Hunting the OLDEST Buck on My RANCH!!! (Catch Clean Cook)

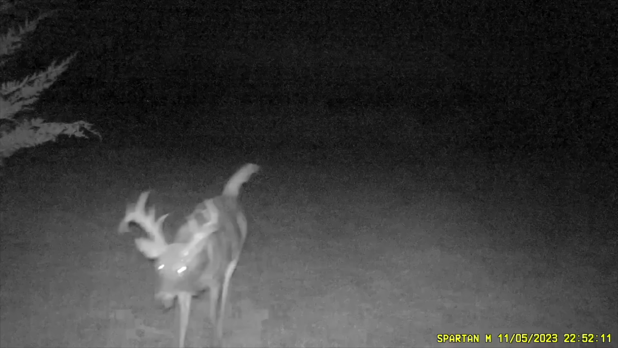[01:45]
So the bully buck is this guy right here. He's 69 years old at least, okay?
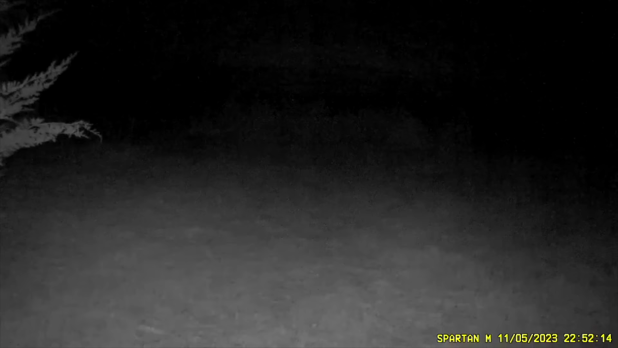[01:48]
Big old boy, trashy rack, it ain't gonna get any better kind of guy.